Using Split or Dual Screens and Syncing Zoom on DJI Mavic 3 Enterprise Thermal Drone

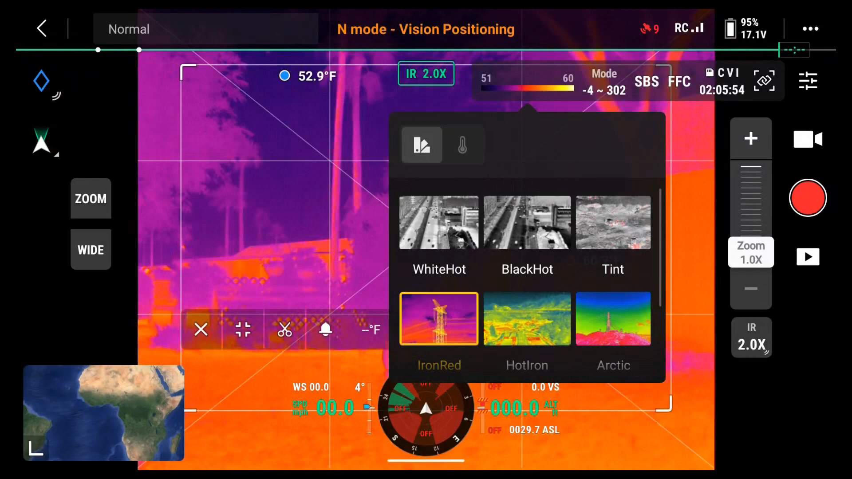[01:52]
see I can click there. I can change it to black hot, for example. Or white hot. Or iron red. So, SBS, to the right of where you choose what mode you want, SBS means side by side.
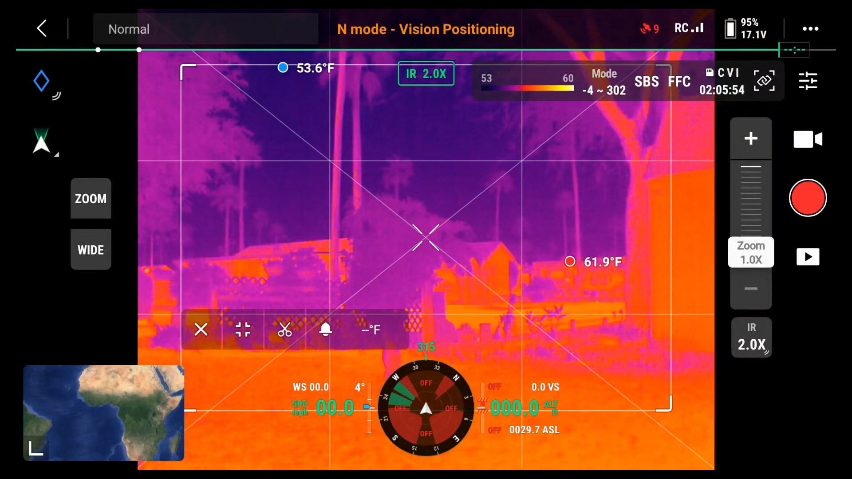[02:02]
If I click that with my finger, now I have a side by side video.
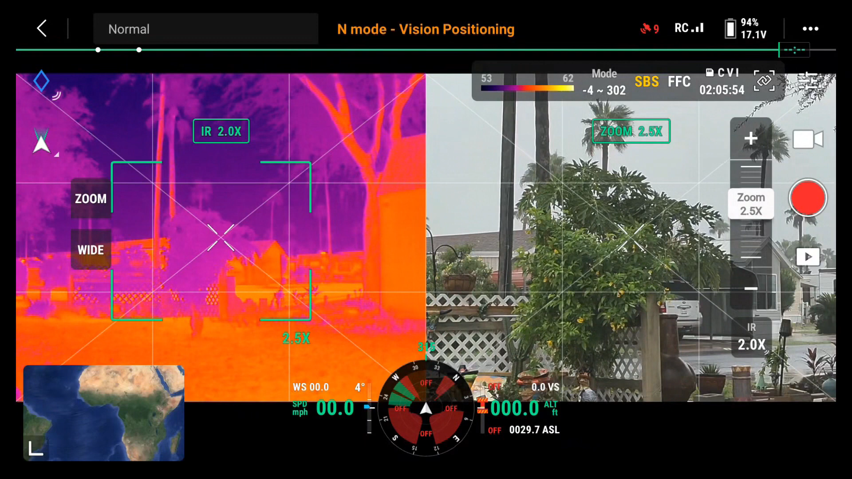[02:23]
notice only the visible camera is zooming. And there is a crop image on the infrared side. So to link them,
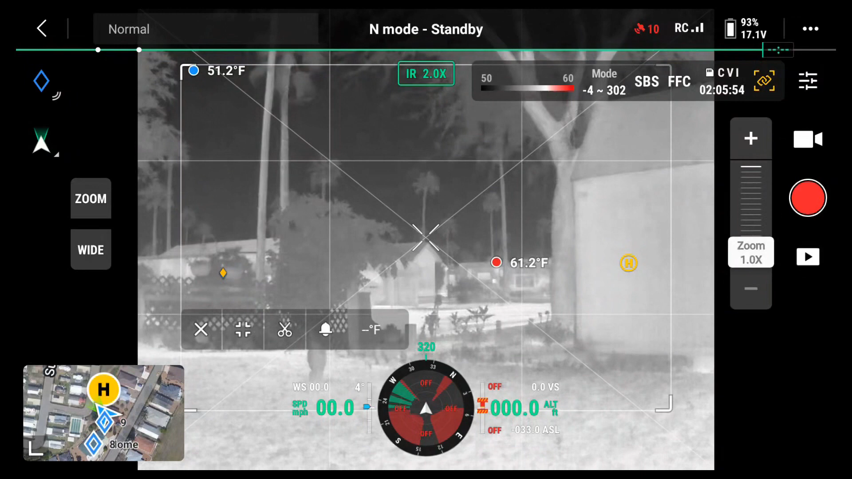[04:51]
I click wide on the left. I want to go back to IR. I click IR on the left.
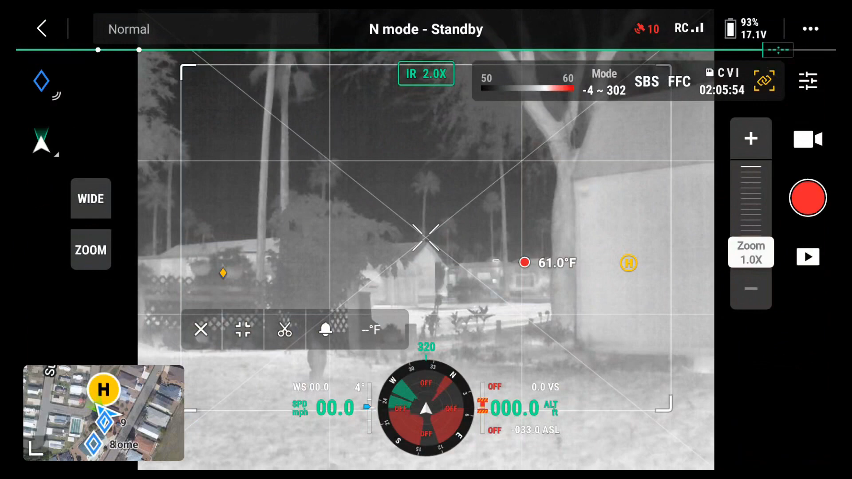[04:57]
On screen: spot 61.0°F
If I want to go back, there's wide.